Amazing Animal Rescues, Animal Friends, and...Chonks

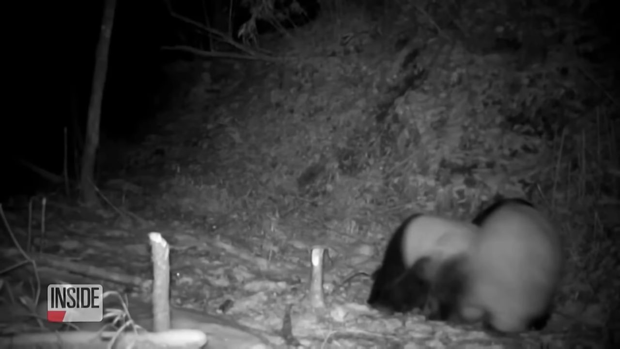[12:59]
Two giant pandas were caught on camera, viciously fighting.
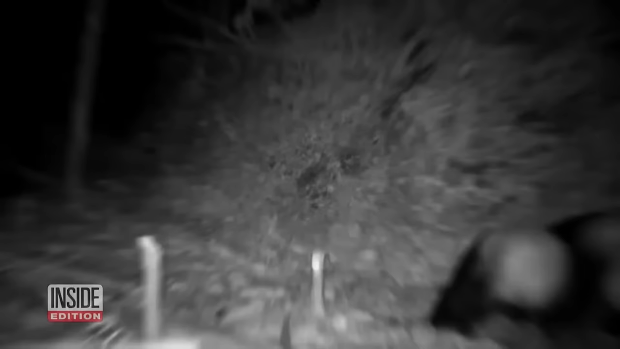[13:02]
It happened in the wild in China's Sichuan province. The duel lasted for 17 minutes, during which the two gnashed and clawed at each other. At the end of the brawl, one of the pandas appeared to have suffered facial injuries.
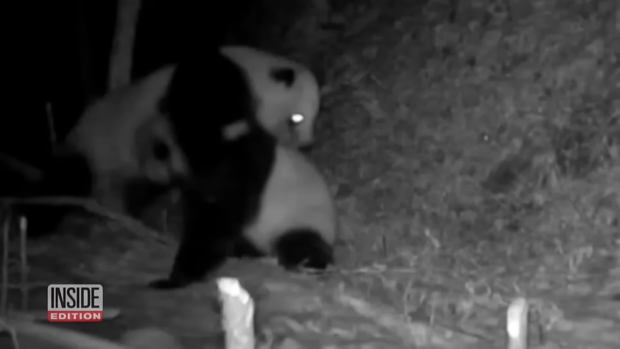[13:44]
The quarrel between these two pandas was likely over mating rights.